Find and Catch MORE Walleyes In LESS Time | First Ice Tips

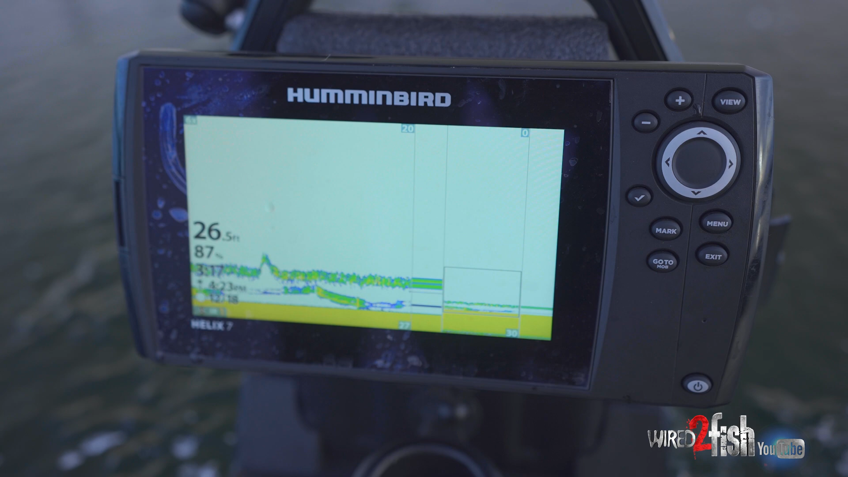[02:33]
On screen: depth 26.5 ft
a couple good indicators on whether you should really stick out a spot or not is how much
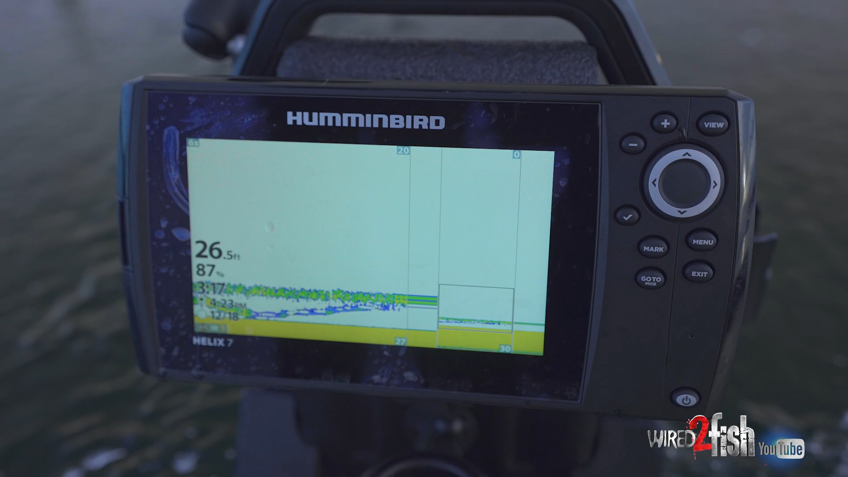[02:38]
On screen: depth 26.5 ft
bait is in the area because essentially that's what drives you know fish movement so if you're seeing
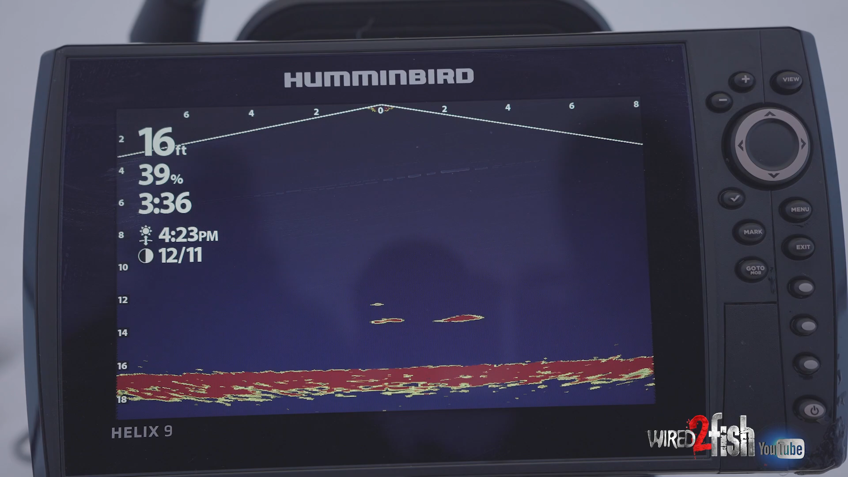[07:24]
On screen: depth 16 ft
translates because we just had a little volley I caught those two fish real quick and almost everybody here was graphing one at one time there for a second so there was about a 10 minute window where they're marching up to break single file caught a couple fish now it's quieted down so